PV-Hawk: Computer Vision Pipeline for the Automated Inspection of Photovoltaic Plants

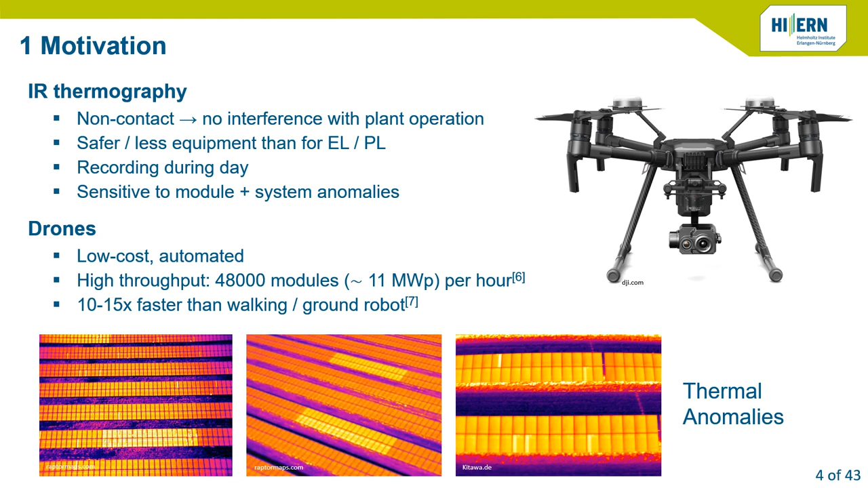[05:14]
They can be fully automated. You can do waypoint flights. And they help to achieve high throughputs of about 48,000 modules, which is equivalent to what, 11 megawatt peak per hour. And that's about 10 to 15 times faster than walking or ground based systems.